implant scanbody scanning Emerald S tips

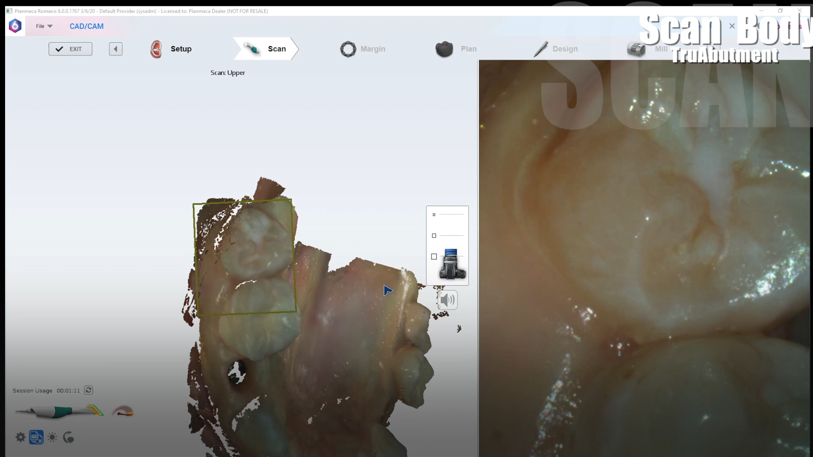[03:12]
The last thing that I'm going to do is capture the straight facial. I'm going to roll really heavy here.
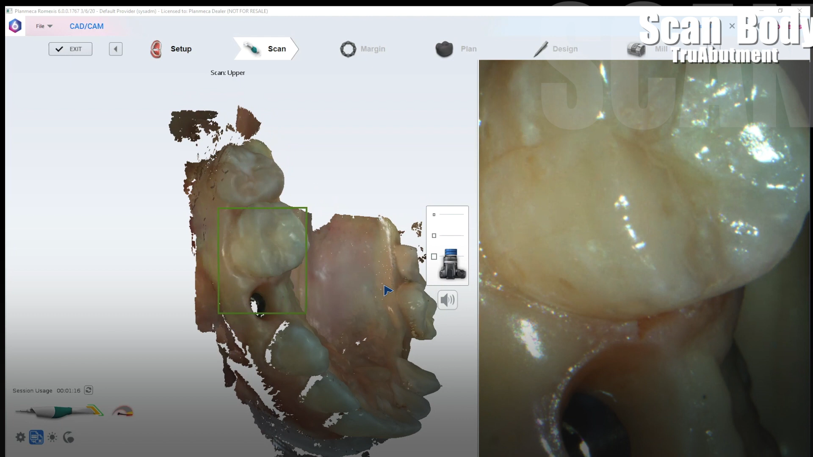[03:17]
Making sure I focus on those proximal contacts so that
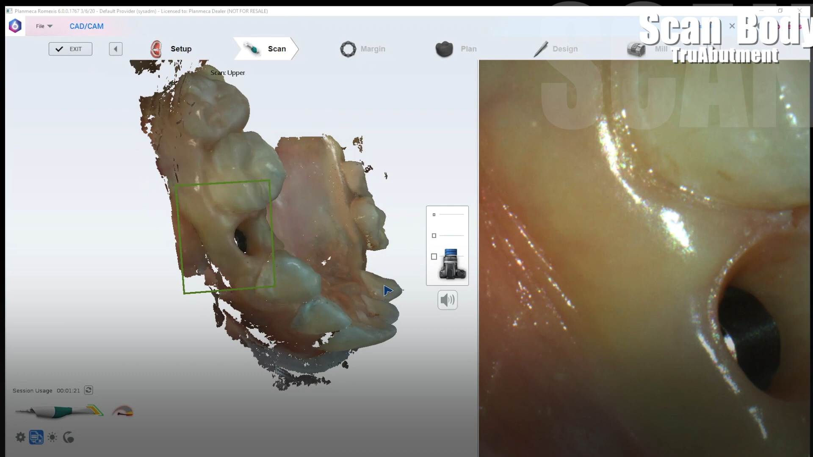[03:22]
the lab has good surfaces to which to build the proposals to.
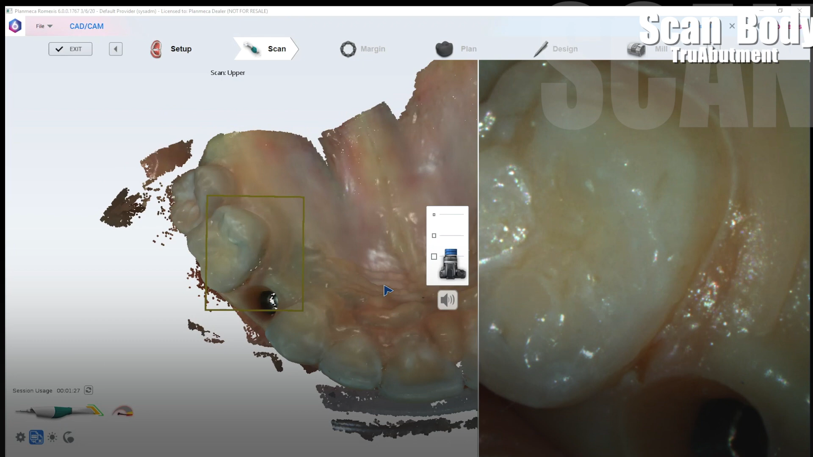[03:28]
Whether you're milling them yourselves or having them mill it doesn't matter. You still need really good scans.
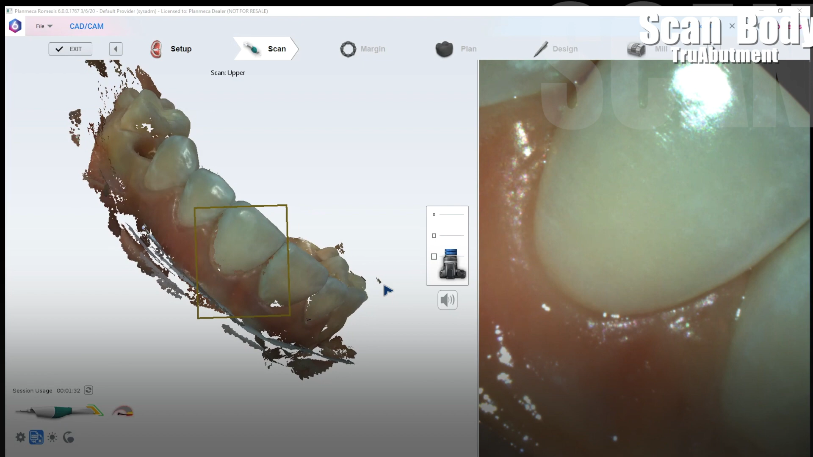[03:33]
Filling in all this data here.
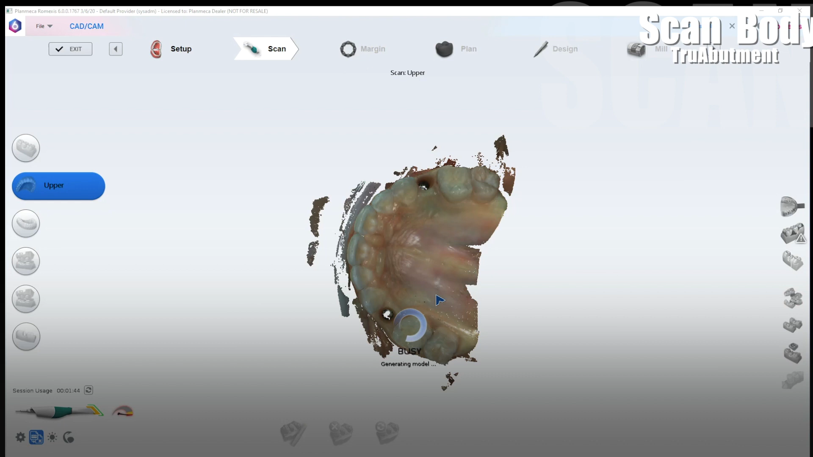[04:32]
So there's our model that we're going to use as our soft tissue model.
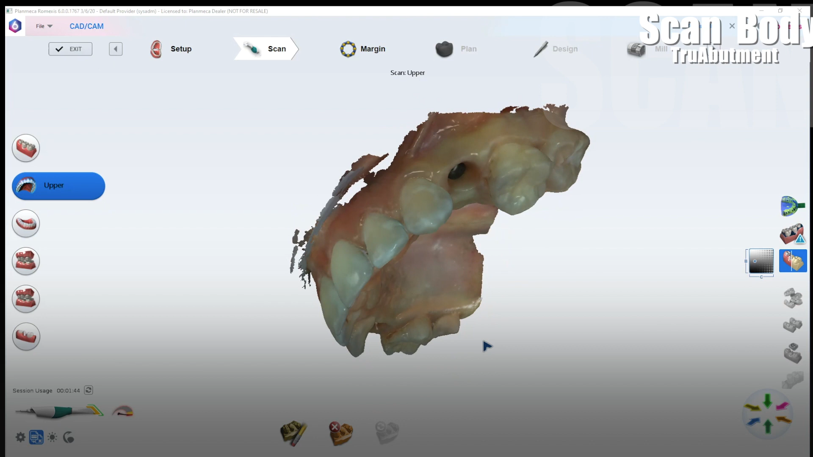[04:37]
It's a very nice clean crisp scan.
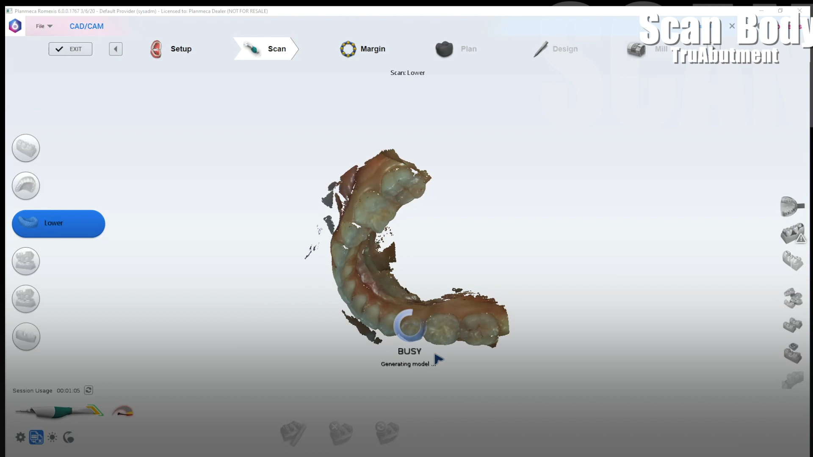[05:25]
The software does a good job at rendering the soft tissue away and making the model look beautiful.
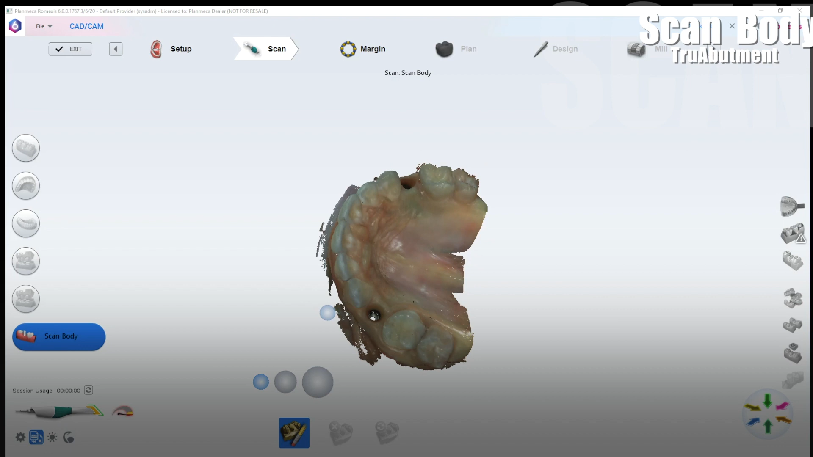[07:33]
the soft tissue around the gingival scan of that implant site. So here I'm just using the eraser tool and going ahead and I'm deleting a little bit extra around there. And that's so that you get a good stitch of that scan body in that site without it having a previous scan interfere with that merge. And then this is the easiest part for sure. You're just going to go ahead and pick up the scanner.
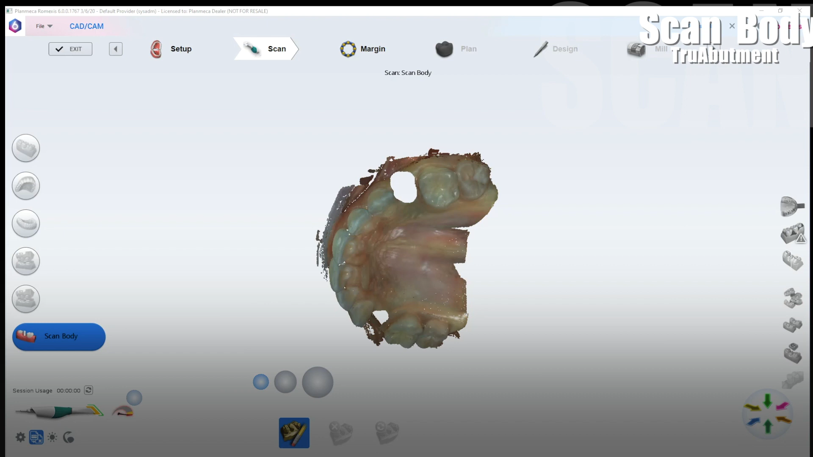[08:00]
Screw in your scan bodies in this case use the appropriate scan body for that implant. I'm using a true abutment scan body here for this urus implant.
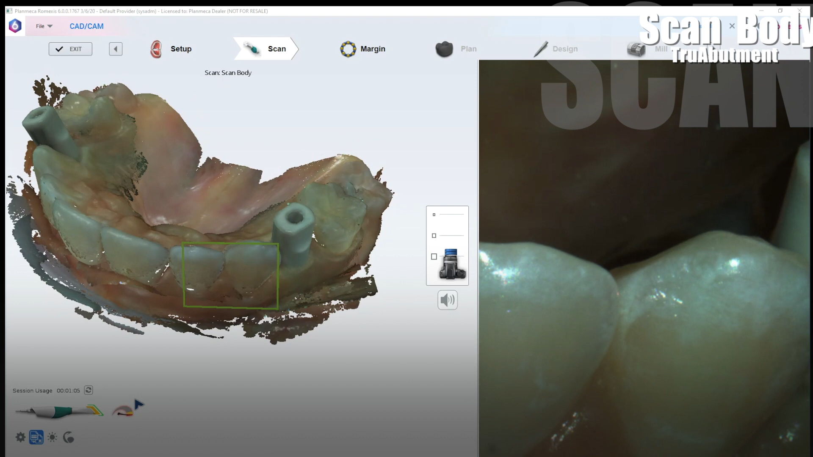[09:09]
Once again your gingival scan already captured the proximal contacts of the adjacent teeth so you don't need to capture that.
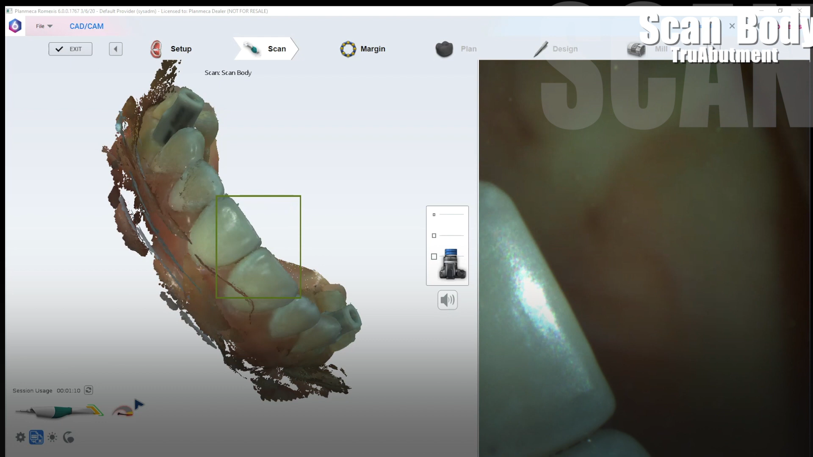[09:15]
Okay I think we're good here so what we're going to do is go ahead and render this model.
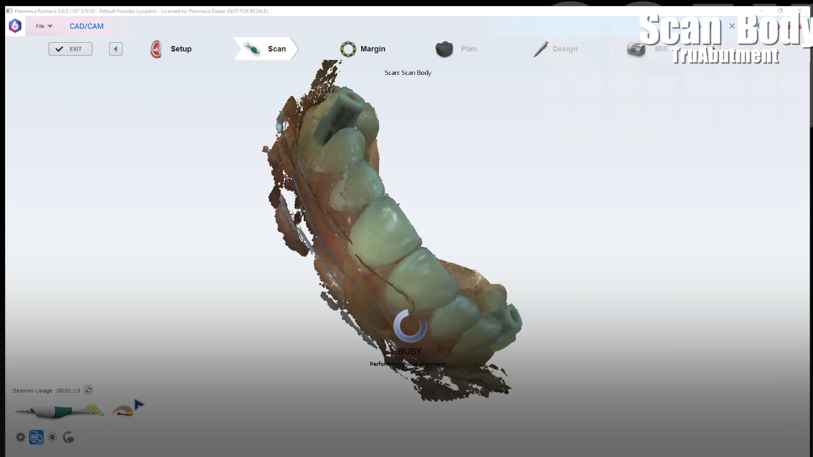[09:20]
And you'll see a lot of that stuff is going to be cleaned up. They've done a really good job at perfecting the model renders in this version of the software 6.3.
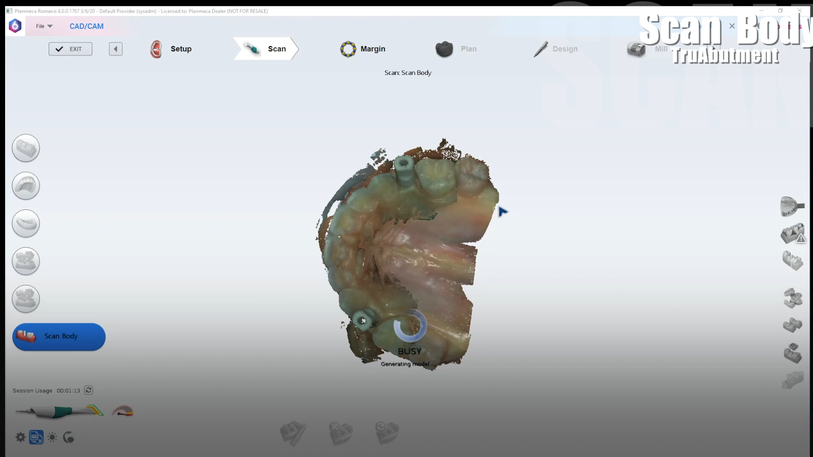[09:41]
You'll see a very very nice crisp and clean scan body scan model integrated on top of the basically the edentulous site for those site number 5 and 12. So there we go very very nice.
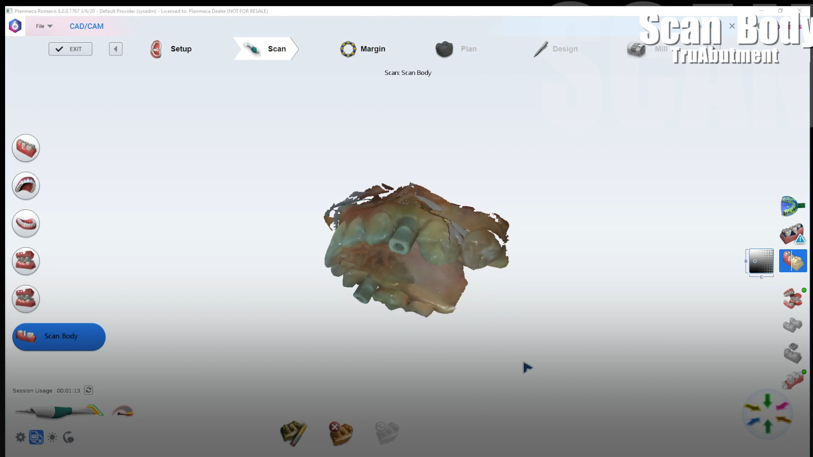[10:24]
opposing everything's mounted correctly and so all you do is you can't see it because I got my labels up there but there's a little true abutment tab.